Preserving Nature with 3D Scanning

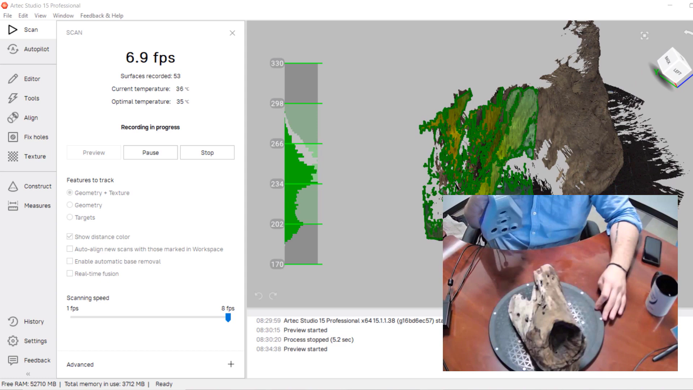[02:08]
can just place it onto our turntable and start scanning all I have to do is turn this part using the turntable
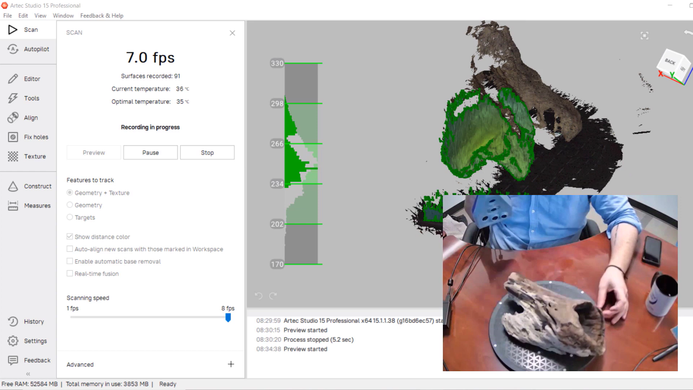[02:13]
or the scanner itself this allows me to easily capture all the nooks and crannies and edges of this
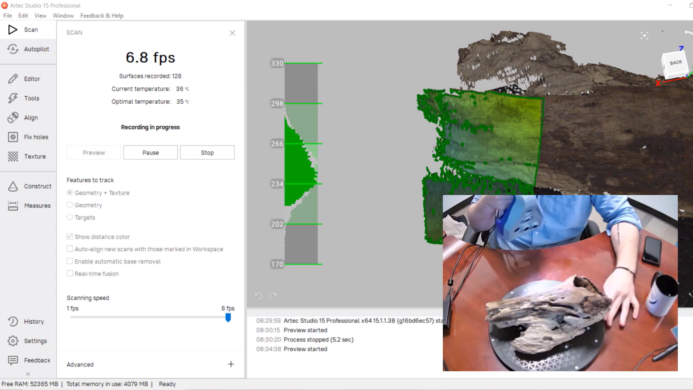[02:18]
driftwood without needing to reposition it several times just to get one side of it once
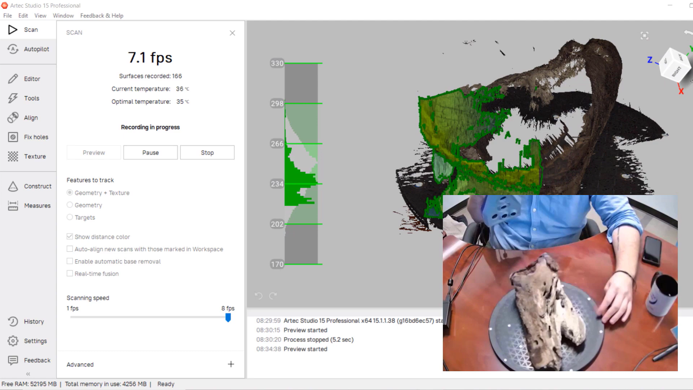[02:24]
I feel like I have enough data in one position I'm going to stop that scan and flip over the part so that
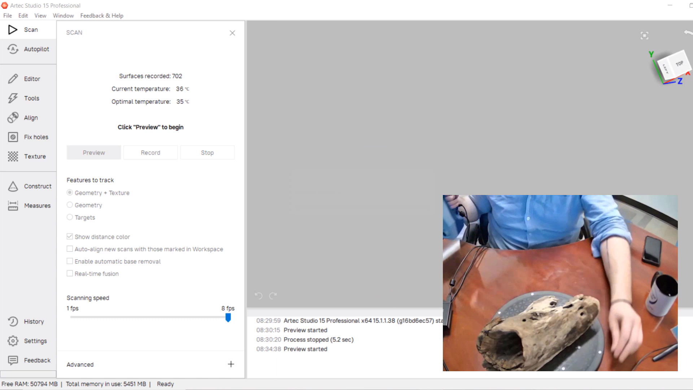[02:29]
way I can scan the bottom again all I have to do is keep rotating the table
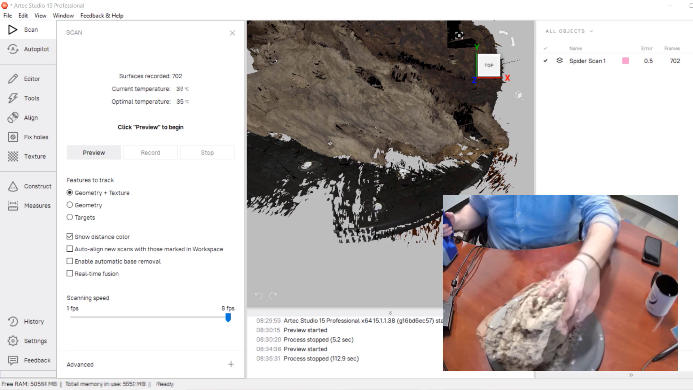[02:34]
or the scanner to gather all the necessary data I'm
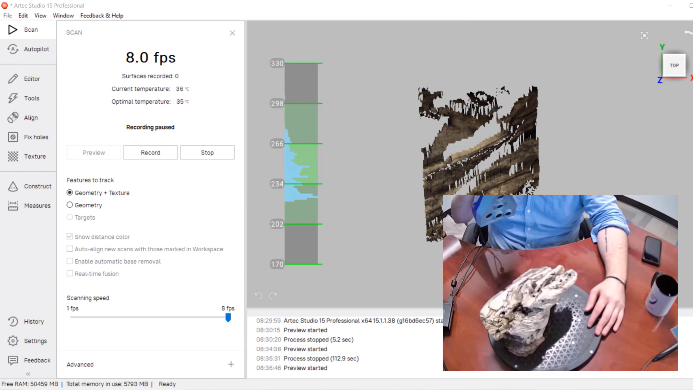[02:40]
not too concerned about getting all the smaller holes within a single scan either since I'm going to be capturing this in three different positions when I align the scans together you'll
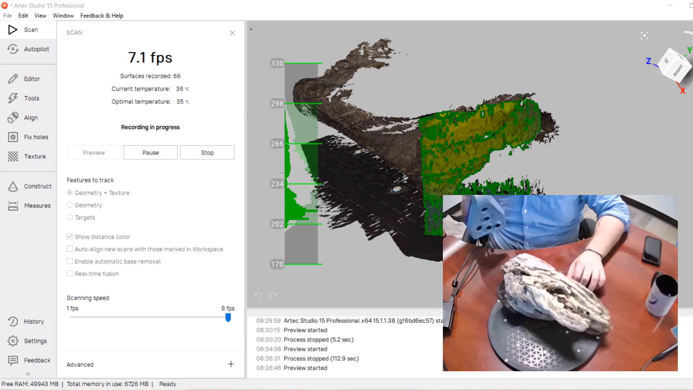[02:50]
see that I've captured these smaller holes at all the necessary angles between these different scans
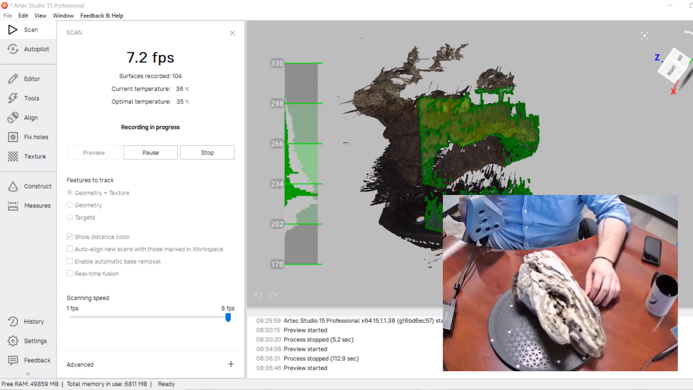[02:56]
my third scan will be the piece on its side allowing me to have a nice bridge
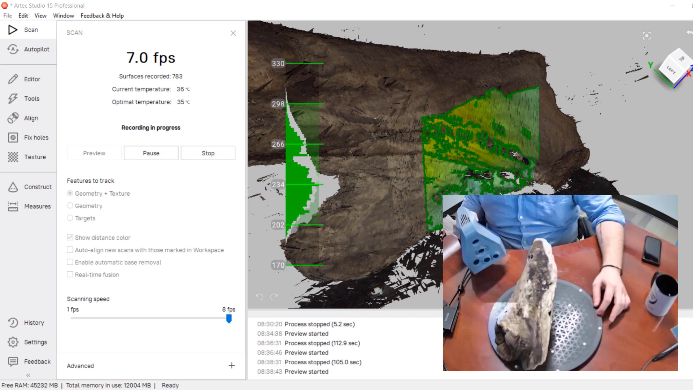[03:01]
between the top and bottom half I prefer to do this on most of my parts that I need to flip over
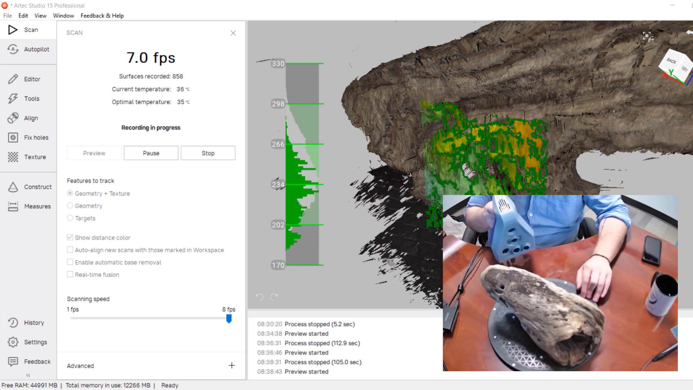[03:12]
data that might be between the top and bottom sides kind of those edges finally
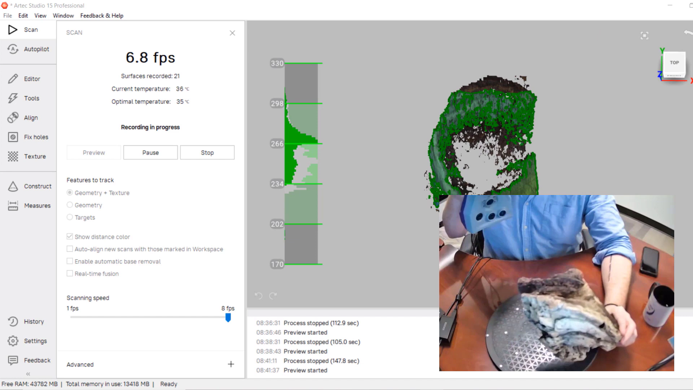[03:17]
since this larger hole at the top is such a unique feature I want to make a force scan focusing just on
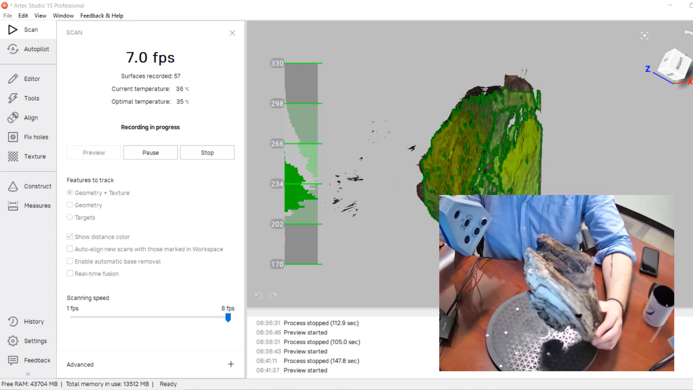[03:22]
it here's where I can really show off the uniqueness of the scanner I can hold the part up
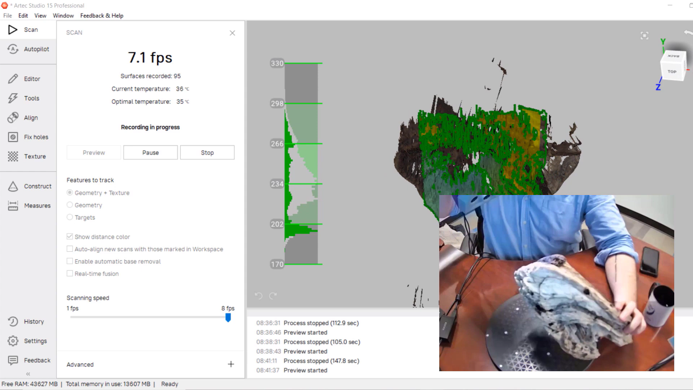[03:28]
and rotate it while also rotating the scanner at the same time allowing me to capture really
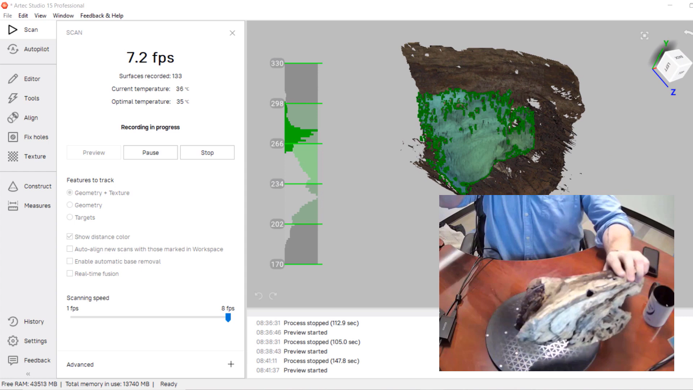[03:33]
deep into that hole without needing to do several positions this is possible because the scanner is tracking based off of geometry and color something that a target based or even a laser scanner
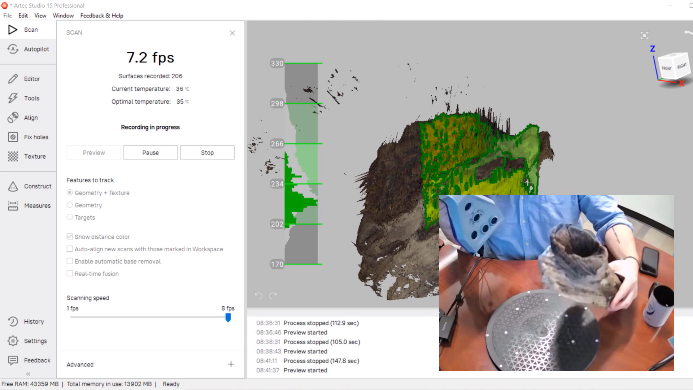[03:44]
would never be able to do with all four scans done I can start erasing the
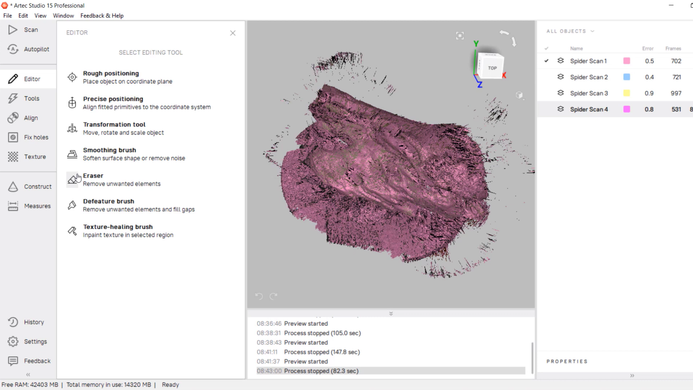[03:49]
table from the data this can be done in the editor using the cutoff plane selection or I could have
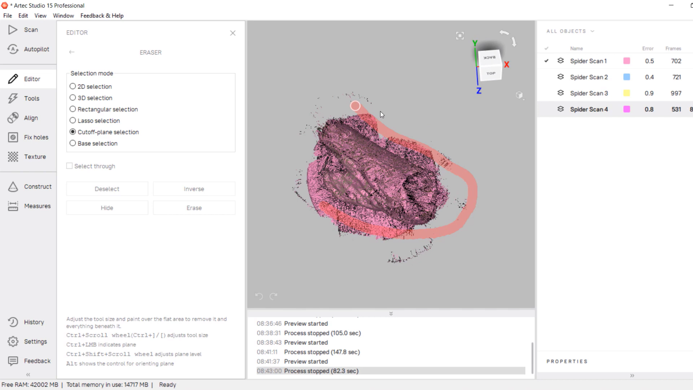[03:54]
removed the base during the scanning process using the automatic base removal in the scan tab after